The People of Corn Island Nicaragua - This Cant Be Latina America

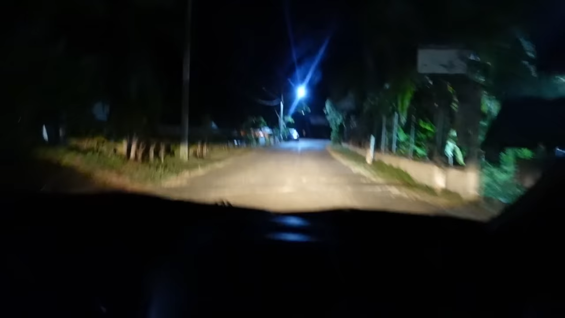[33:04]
Brown, notice how well these roads are, man. There's one road, huh? Yeah, there's one. One main road, wrap around.